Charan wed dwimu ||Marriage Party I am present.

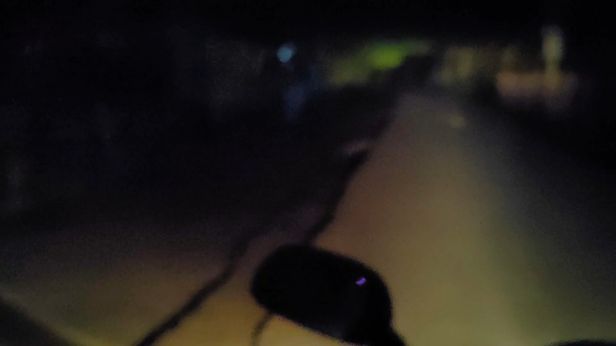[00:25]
It's so dark that I sometimes get afraid when I come alone, but there I got friend, that's why I'm not afraid now. Oh, one fellow crossing the way is very clean, no more traffic junction in between the road.
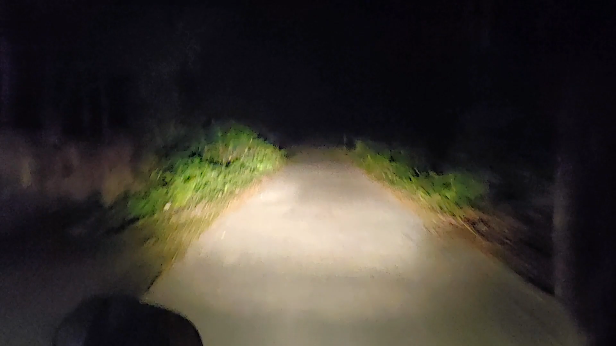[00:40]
Now we can go very freely and with very speedy mode. Okay friends, now we will reach the place.